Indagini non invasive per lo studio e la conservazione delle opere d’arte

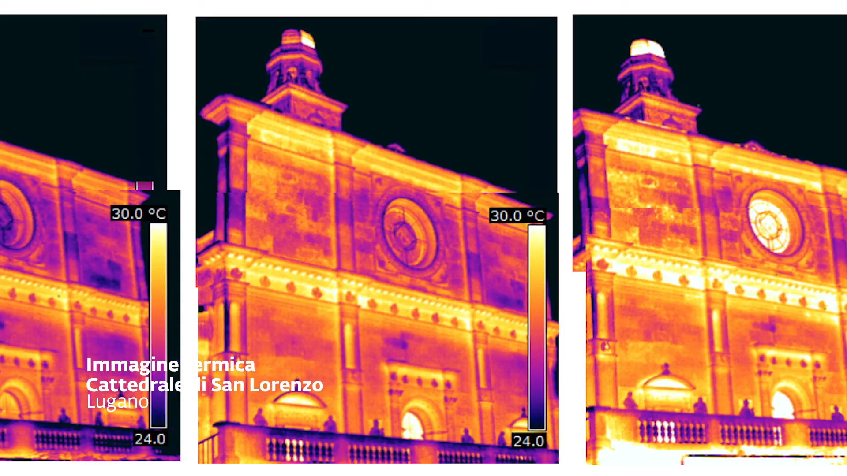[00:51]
On screen: scale top 30.0°C
di riscaldamento di una superficie e determinando le temperature massime e minime raggiunte.
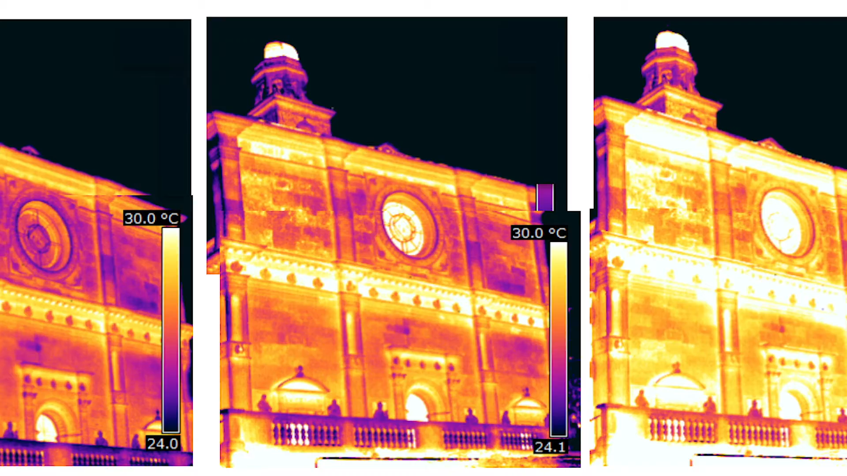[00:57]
On screen: scale top 30.0°C
Con altre tecniche di immagini che sfruttano radiazioni nell'ultravioletto e nell'infrarosso,